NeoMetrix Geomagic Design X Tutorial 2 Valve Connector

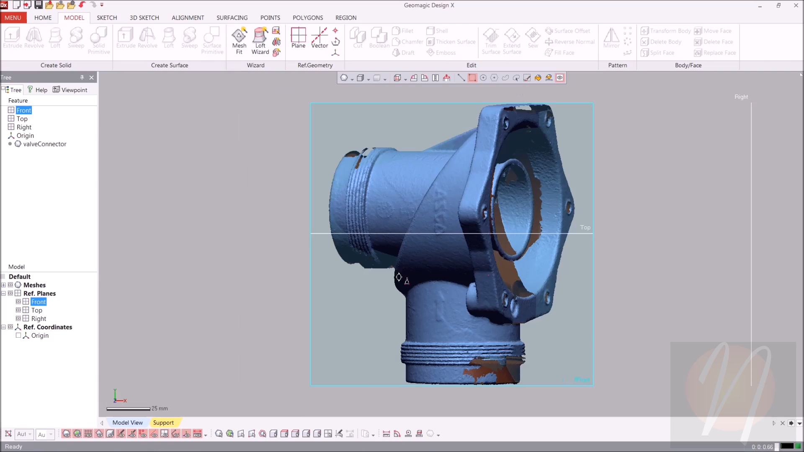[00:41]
Okay, and as you can see, the part isn't really aligned into the global coordinate system that we currently have, so we're going to go ahead and align that.
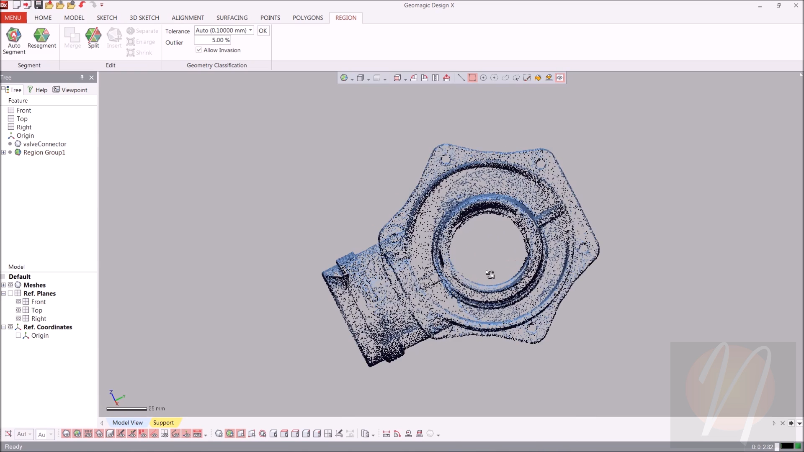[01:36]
So we just want to go ahead and take a look and make sure that there aren't any majorly segmented regions.
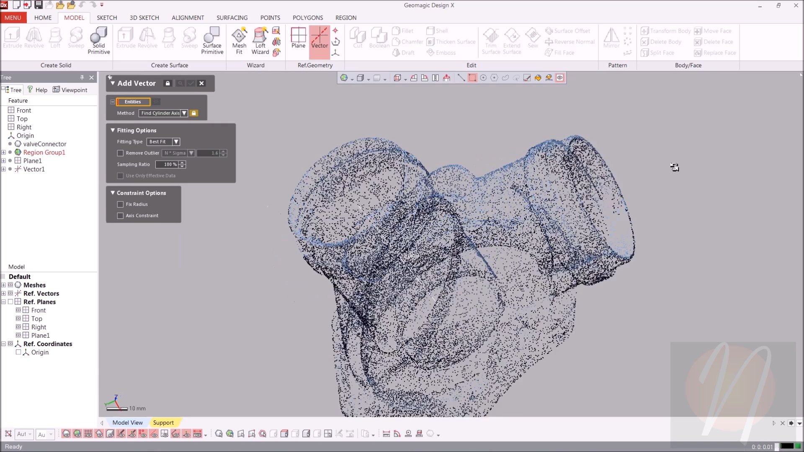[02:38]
So go back, find cylinder axis, and click that as well. Clicking OK.
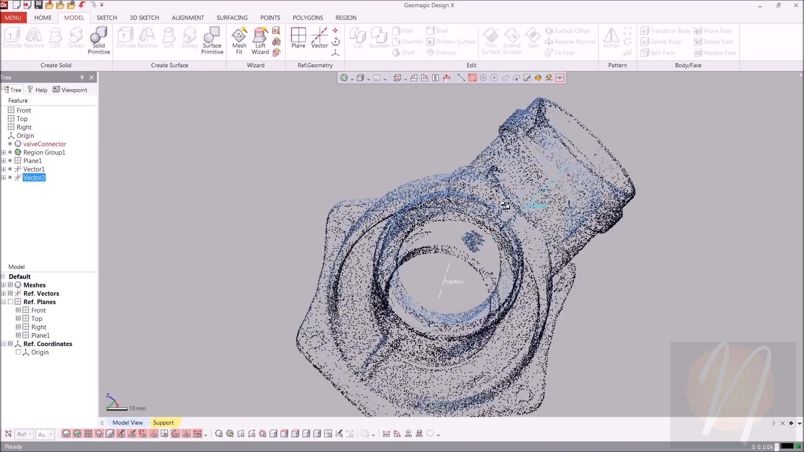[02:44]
So now that we have those two, we'll go ahead and create a reference point, still in the reference geometry section.
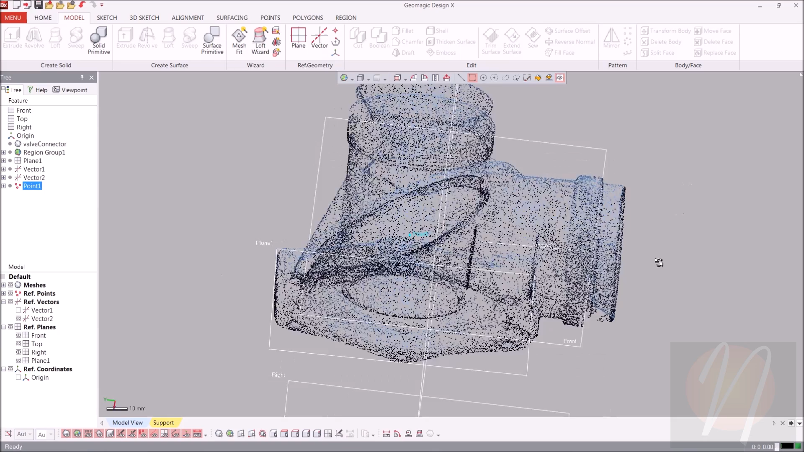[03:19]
So now we can go ahead and get the alignment started. So going up to the alignment tab, we're going to choose interactive alignment.
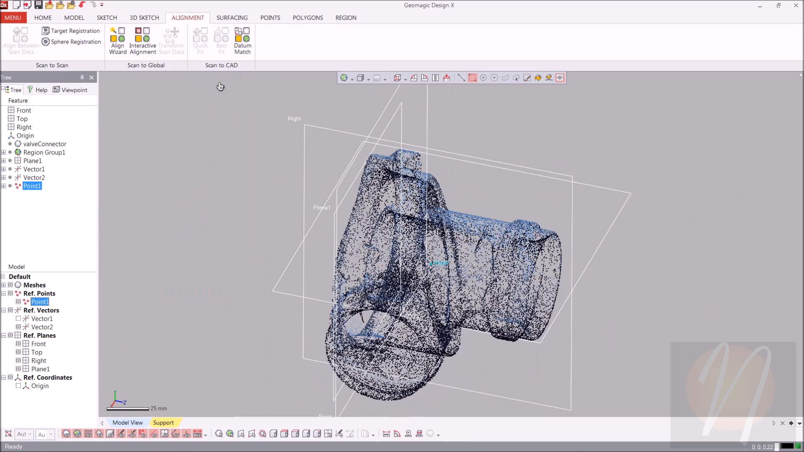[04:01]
We'll go ahead and turn off this plane and those as well.
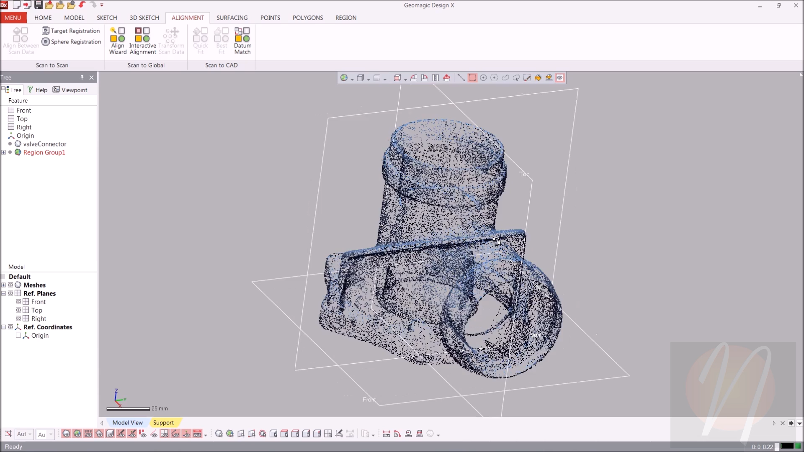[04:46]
OK, so the next step is going to be begin sketching. We're going to begin sketching on the bottom flange on the base plane.
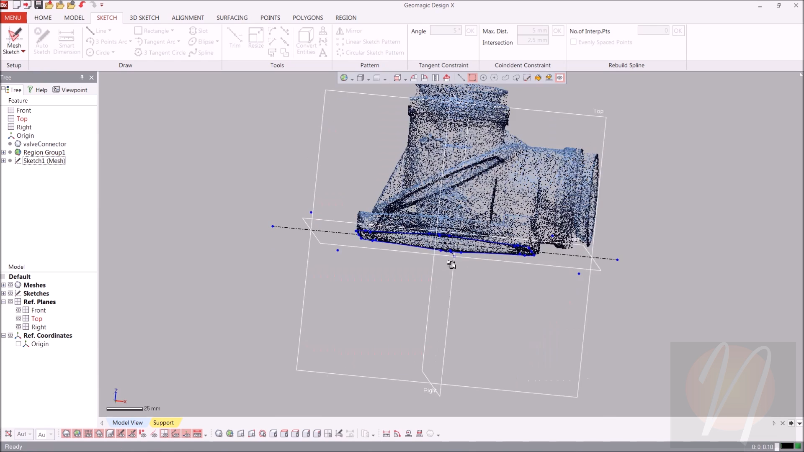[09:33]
So let's go over to the model tab and click extrude. The base sketch is going to be the one that we just created. There's two ways of selecting that.
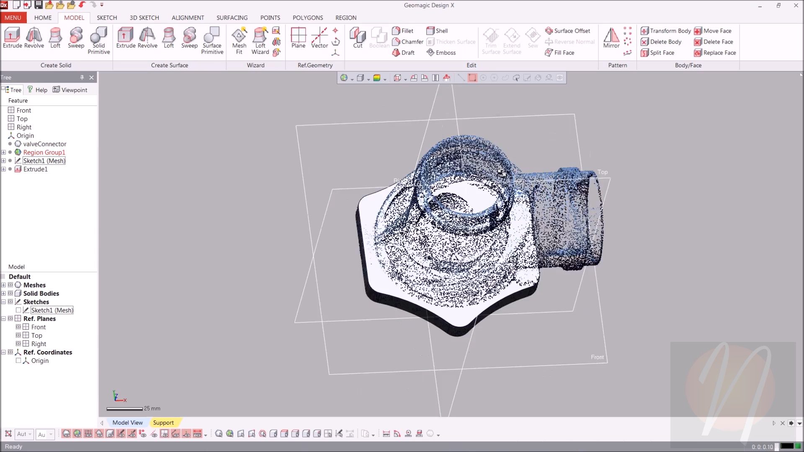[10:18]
So, so far, so good. I know you just go ahead and hide that solid body for right now while we continue to work on this. The next step that we're going to do is we're going to be using our solid primitive to create these three cylindrical items.
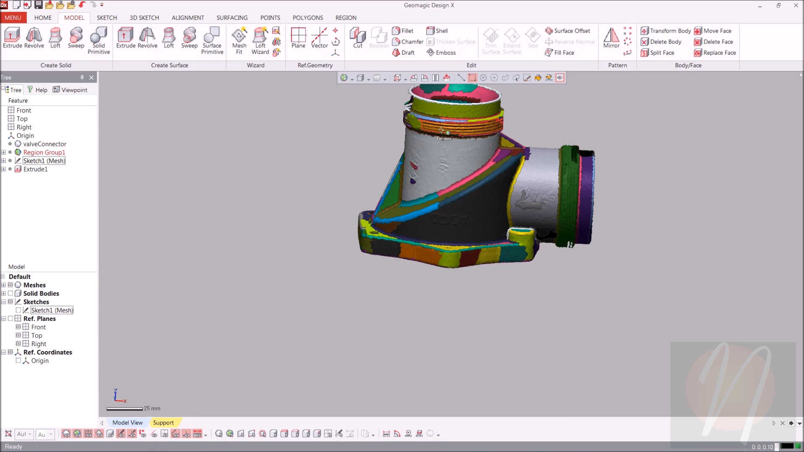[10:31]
And then let's get started with that. So for regions, and it's automatically going to say extract specific shape. You can change it if you need to. That's going to be what we're working with.
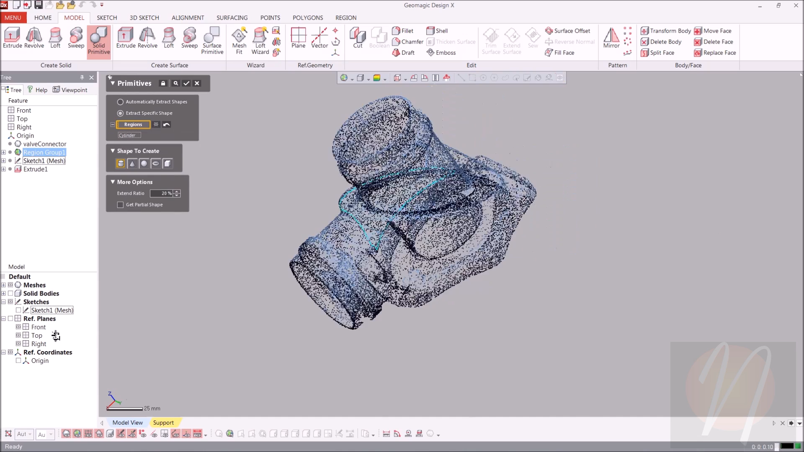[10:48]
I'm going to go ahead and select this first region and the second on the side as well.
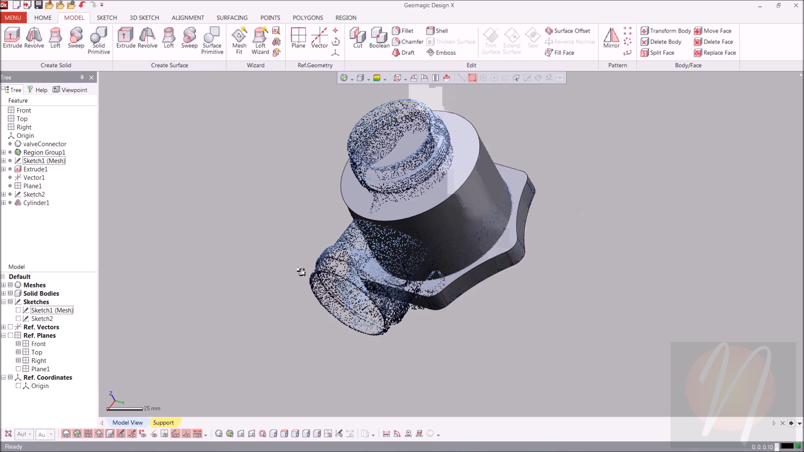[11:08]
OK, so there we have our first cylinder.
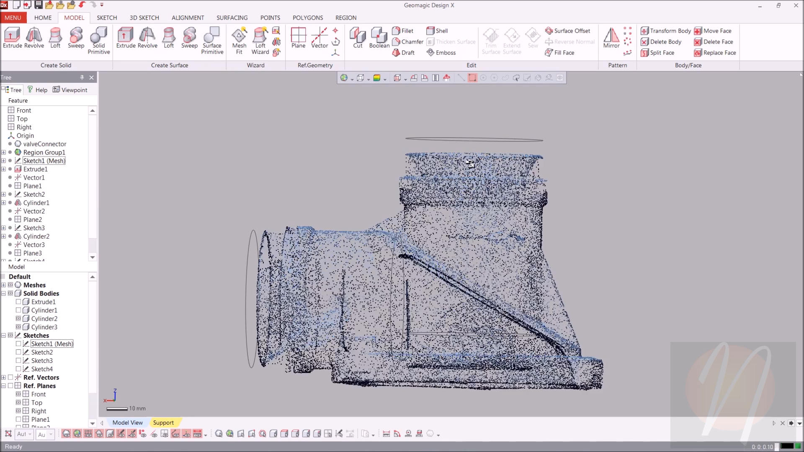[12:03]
So that's where our cylinder stops and that's where we need it to stop. So what we can do now is go ahead and use a tool called move face.
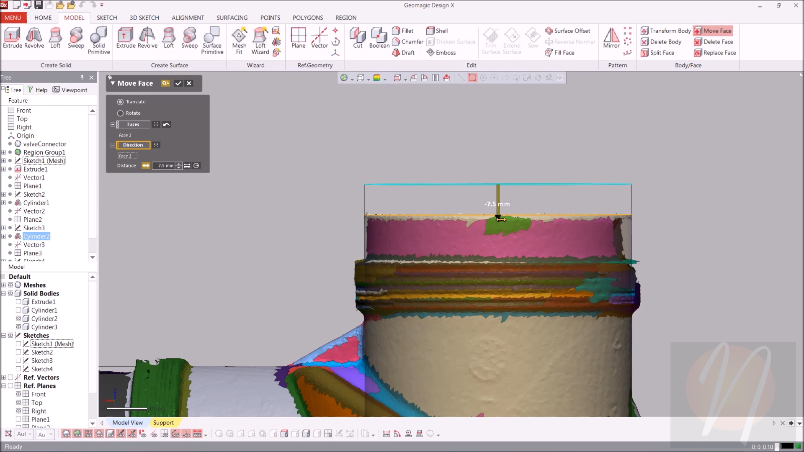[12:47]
Okay, that looks like it's pretty good. So I'll go ahead and click accept for that.
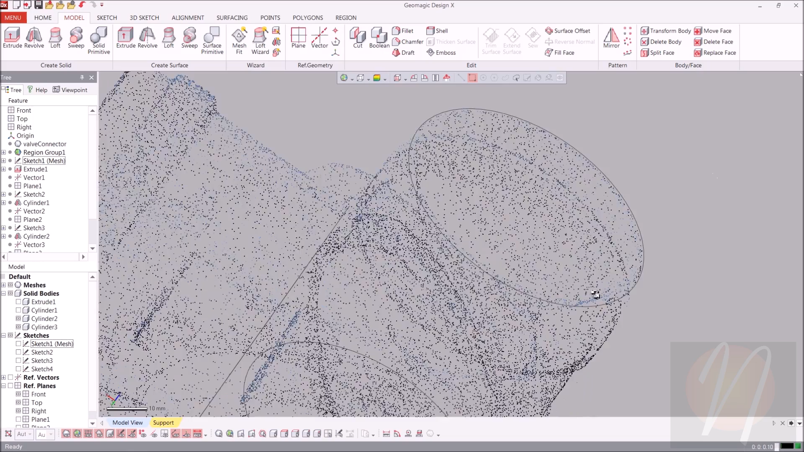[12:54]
Okay, let's do the same thing with this other side. And the direction is going to be the same.